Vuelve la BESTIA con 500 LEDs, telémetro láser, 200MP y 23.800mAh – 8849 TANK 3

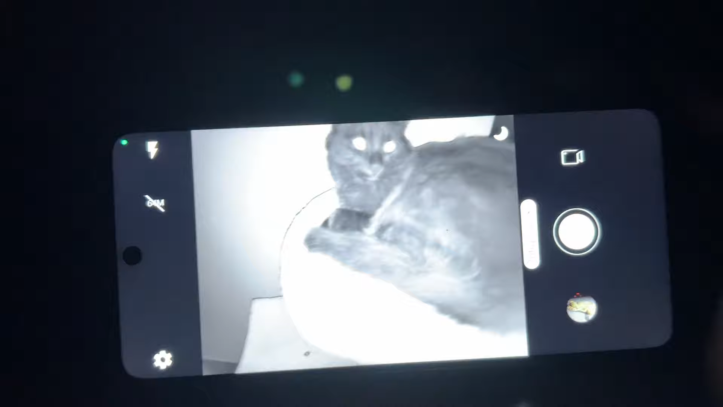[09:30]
Aquí lo que estoy enfocando ahora mismo es mi gata. Pero como veis no se ve absolutamente nada. Cuando cojo el Tank 3, fijaos lo que pasa.
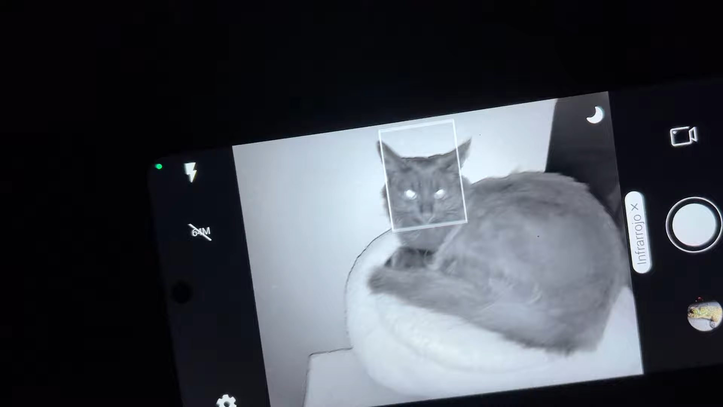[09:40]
Aquí estaría. Es que es bestial. Este sensor de hecho es de 64 megapíxeles. Los sensores de visión nocturna suelen ser de 20. Por lo tanto la resolución es mucho mayor.
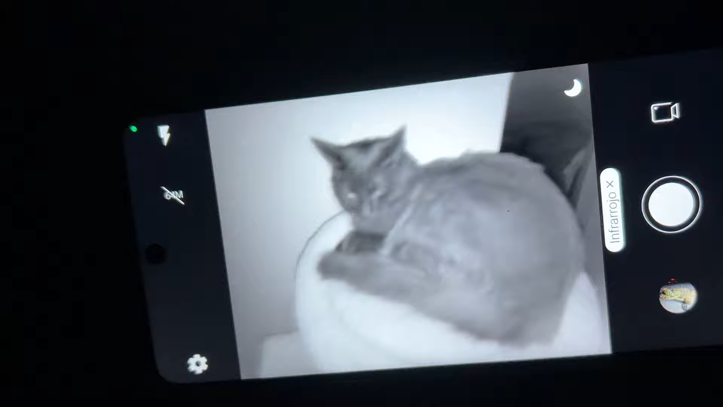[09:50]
Pero es que fijaos que en cualquier dispositivo, incluso cuando no es de noche cerrada, como ahora que no se ve absolutamente nada, sino que todavía hay un poco de luz, al ser una gata de color negro,
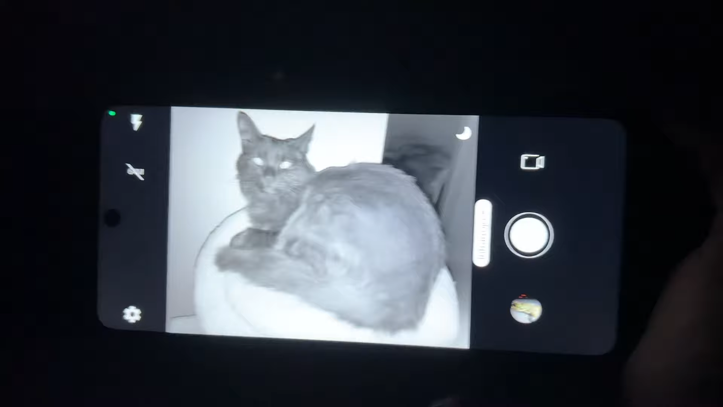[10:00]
casi ningún smartphone es capaz de grabarla correctamente.
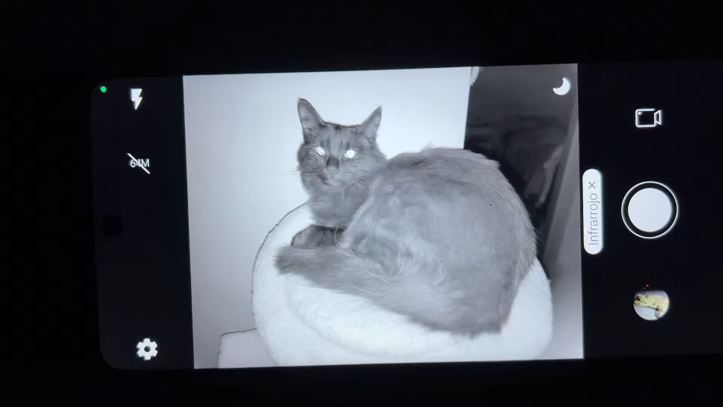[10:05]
Siempre parece un poco movida, en fin, supongo que será por el color. Pero es que con este sensor nocturno, como ya estáis viendo,
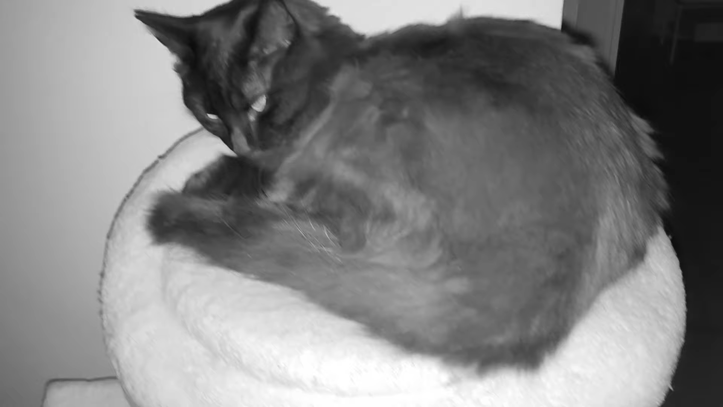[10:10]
es realmente impresionante, sobre todo para grabar de noche, donde no se ve absolutamente nada. Y así sería la grabación de vídeo directamente con el Tank 3. Y es que es gracias a este sensor de visión nocturna que cualquier cosa, cualquier animal, cualquier objeto,
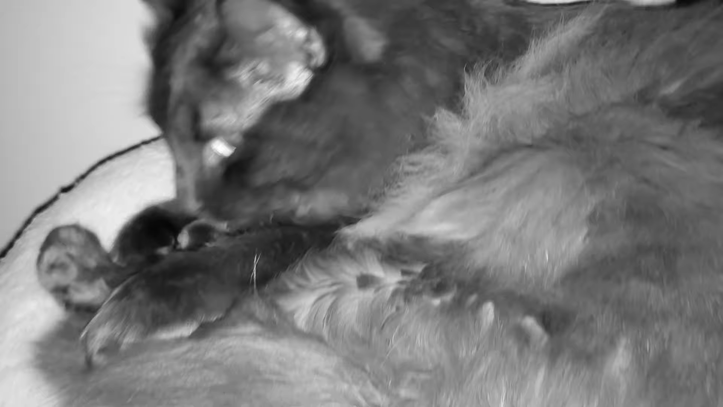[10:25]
etcétera, aunque esté en absoluta oscuridad, se va a ver a la perfección.